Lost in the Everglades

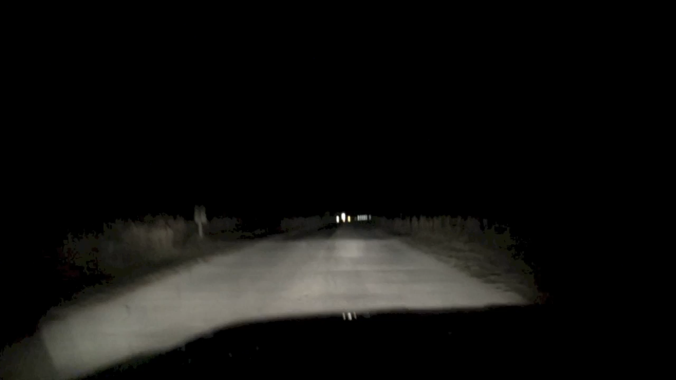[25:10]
There it is. Ah, smooth. All right. It's been real. Back to the normal road here, 41. We had a great time. See you next time.